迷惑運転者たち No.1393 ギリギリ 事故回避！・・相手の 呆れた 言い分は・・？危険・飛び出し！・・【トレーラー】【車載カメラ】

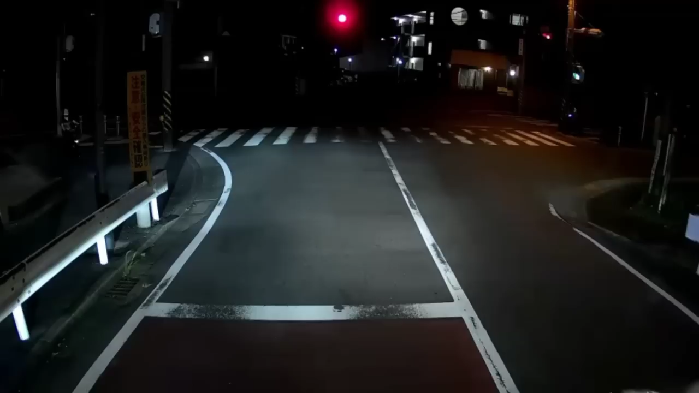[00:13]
持ってんのかも。 ああ。 うん？八王子ナンバーだね。
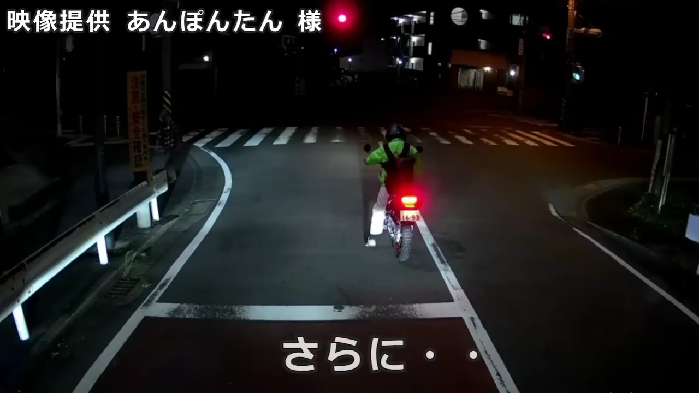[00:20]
こういうとこからだよ。また来たよ。こいつ跳ね上げちゃってるんだよ。これつるんでんだろ、これ。ゲンチャリの方は。厚木市と7192。左側2台はつるんでるな。こういうやつら、ほんとなんとかしてほしいよな。